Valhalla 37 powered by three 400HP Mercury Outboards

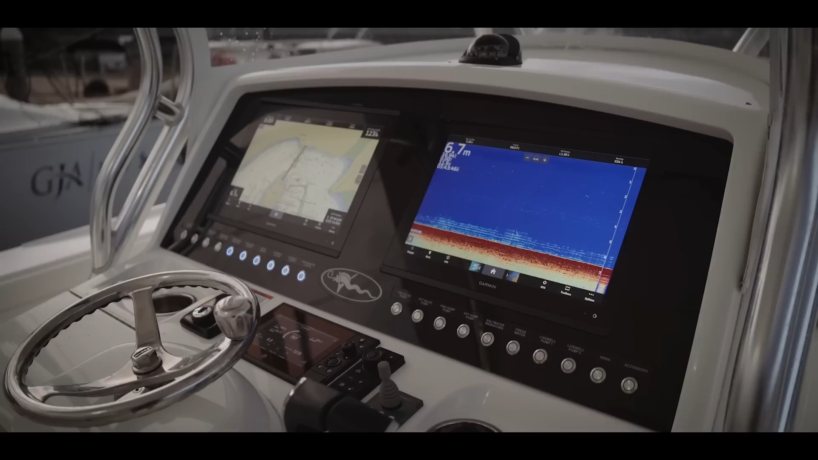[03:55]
On screen: depth 6.7 m
multi-function displays set on a black panel and a tidy row of backlit switches the